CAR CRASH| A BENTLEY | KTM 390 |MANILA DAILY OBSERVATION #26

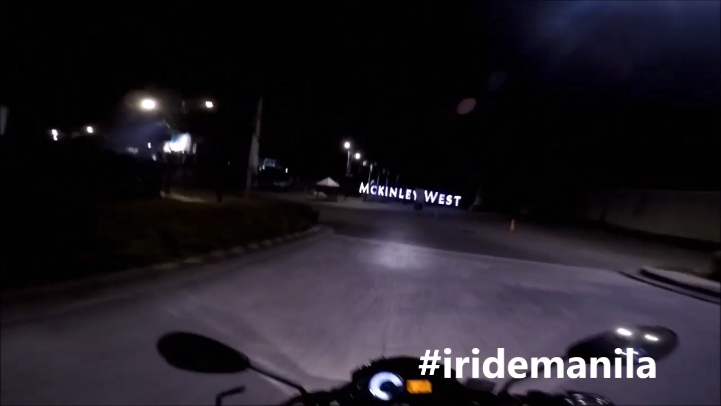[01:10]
You need to go this way and then go back to the other road. But all of this on this side, it's basically one way. Hey, too big. Let's get some water home.